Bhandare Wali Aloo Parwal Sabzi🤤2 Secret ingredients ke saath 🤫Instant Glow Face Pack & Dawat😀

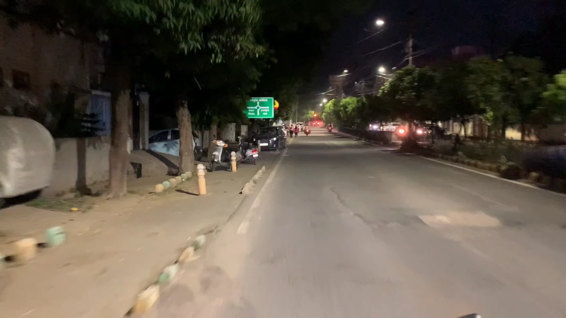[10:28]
है तो यह लोगों ने बड़ा सा box लिया था ice cream का और उसके बाद यह लोग वापस आ रहे हैं तो यह देखिए यह आपको आयूशी hospital दिख रहा होगा इसके आगे ही है यह